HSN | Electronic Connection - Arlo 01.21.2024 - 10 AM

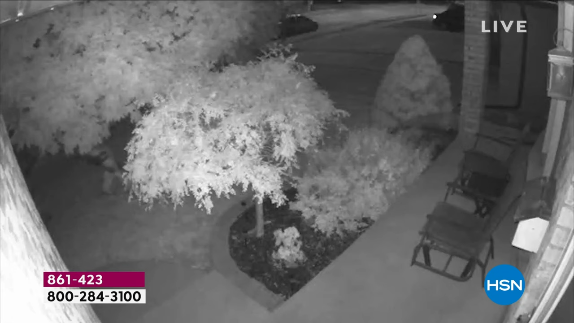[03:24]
That is what we talk about when we talk about 2K. I don't know what's going on here, but look, this SWAT team going over to your neighbor's house here and you capture it.
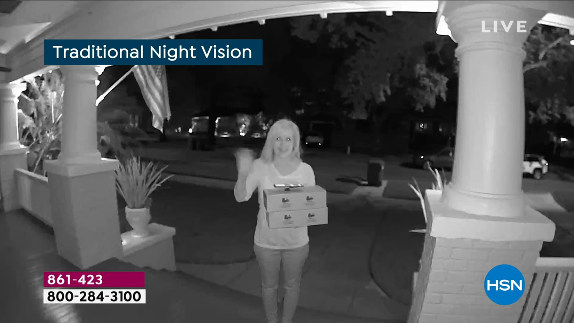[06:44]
Cause color night vision in 2K is a game. There's black and white. That's traditional. That's what all the other cameras are. This is kind of what we're used to. Yeah. Exactly. Look at color. You can see the red, white and blue flag. You can see my pink shirt. There's my orange kitty on the bottom. Okay. He's not a black and white.
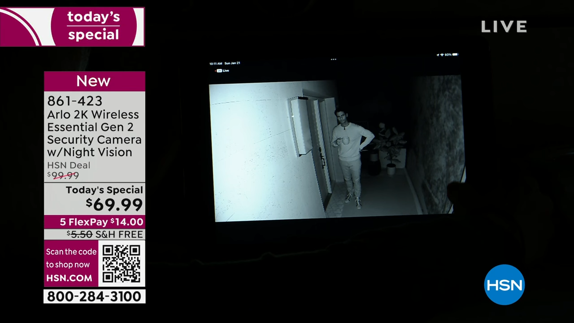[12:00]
Yep. Just give it a second. Okay. Look at this. This is color night vision. I wish I could see it.